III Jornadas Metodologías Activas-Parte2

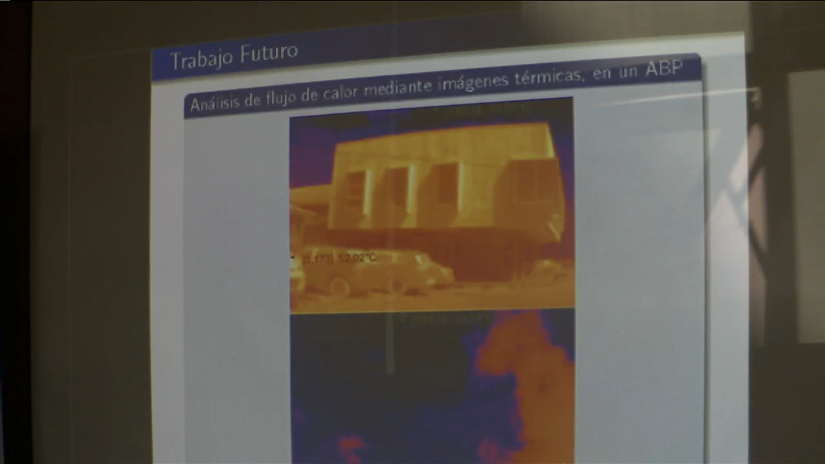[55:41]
Estas fotos son de ayer, ¿ya? La foto del edificio de electrónica, una foto IR, ¿ya? Es una infrarroja. ¿Qué queremos hacer con esta cámara? Queremos que los estudiantes analicen estas imágenes y propongan, bueno, aparte de toda la física que está involucrada, que ellos deban analizar la imagen, ver qué está pasando y quizás llegar a plantear alguna ecuación. Esto tiene que ver con el flujo de calor. ¿Ya? ¿Y cómo implementar esto?